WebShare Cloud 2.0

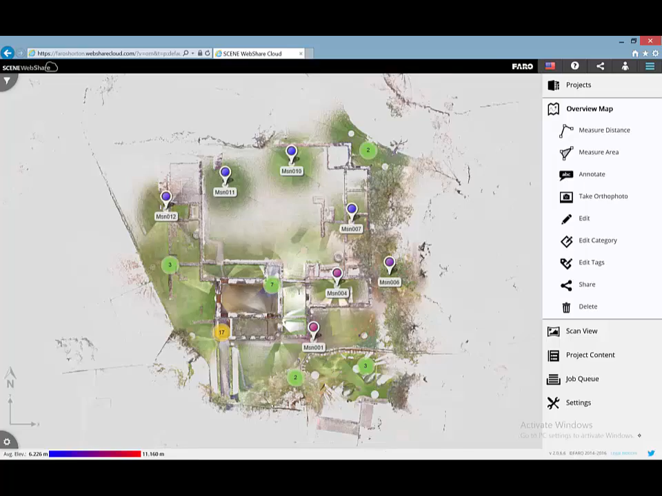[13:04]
zoom and pan with a single finger or if I click
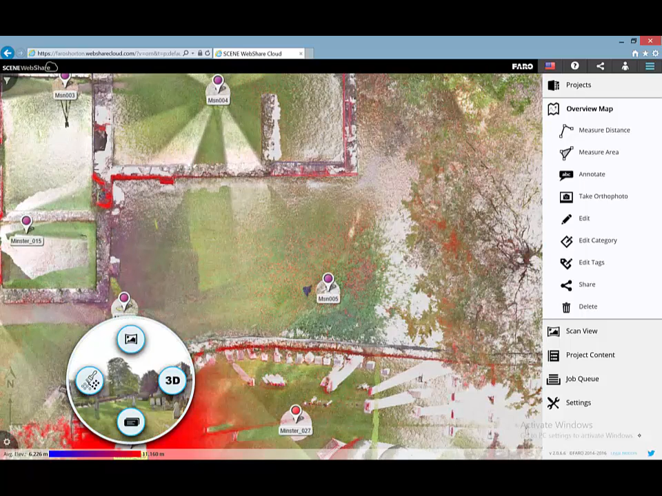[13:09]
on any of the icons I can go to the 3D button again. This will load in.
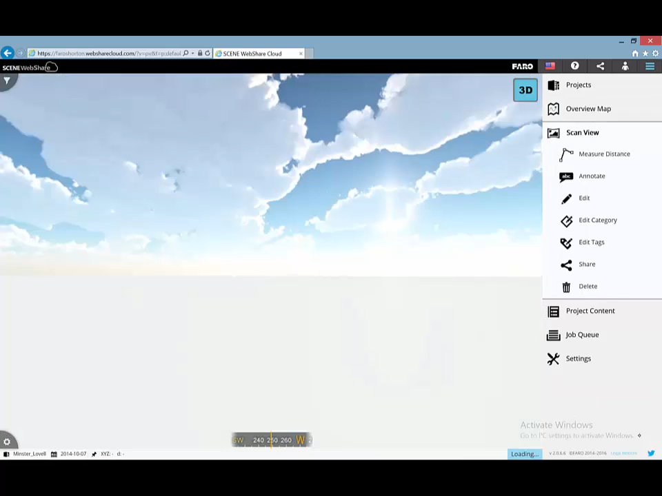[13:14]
This one might be a little slower because I'm working off my WiFi here but it will still load in that 3D data.
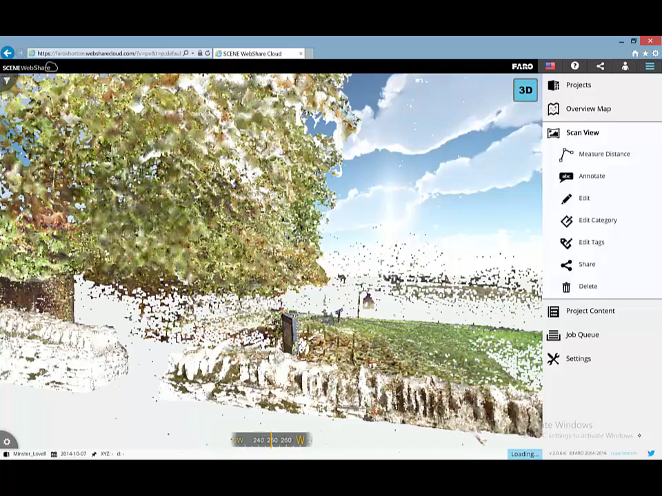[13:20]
I don't need to wait for that data to load in.
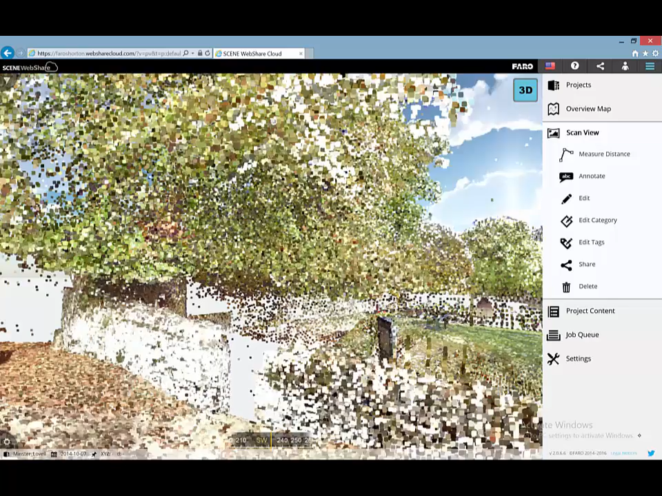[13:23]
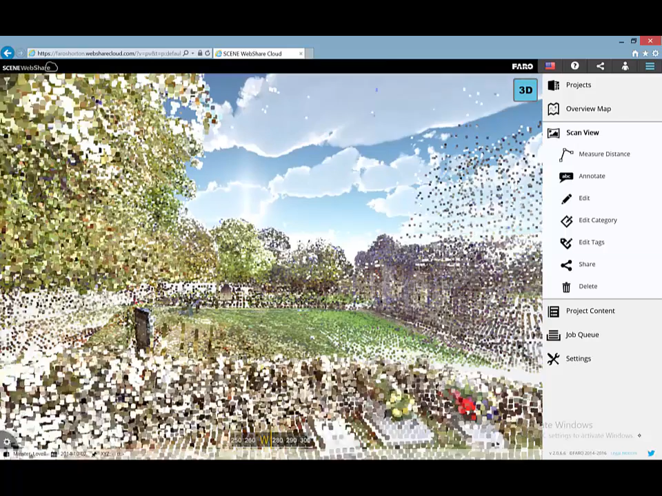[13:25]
Straight away just using a single index finger I can navigate around my point cloud and start to move around.
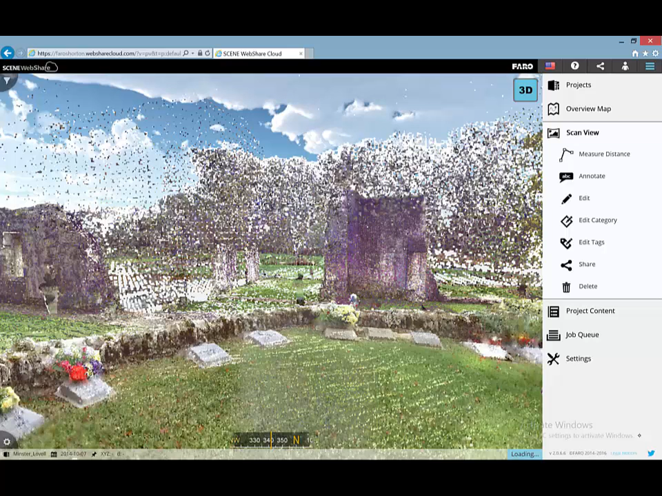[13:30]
The difference here is that we also have what we call a virtual joystick. So at any point when this data is loaded into the screen if I click and hold with a single finger on the left or the right hand side of the screen I get the virtual joystick which will allow me to move in or out of the point cloud. At the same time I can use my other hand to navigate left and right around the point cloud.
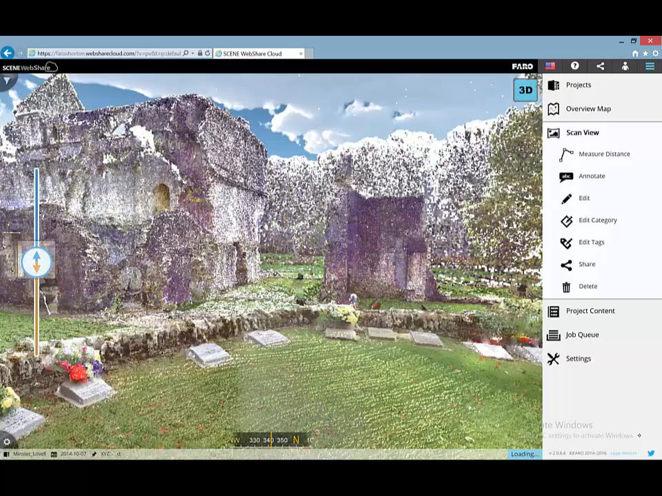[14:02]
So on the left hand side of my screen here if I click and hold I get my virtual joystick where I can zoom in and I can zoom out literally just by sliding my finger up and down the screen and at the same time I can start to navigate around the point cloud so
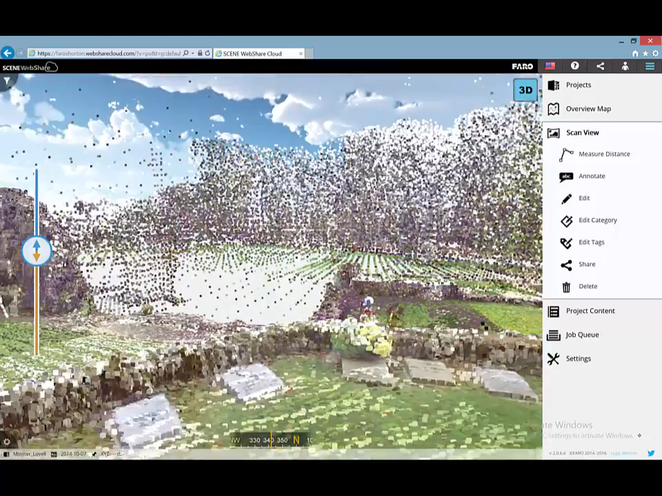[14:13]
I can effectively go for a walk through the point cloud.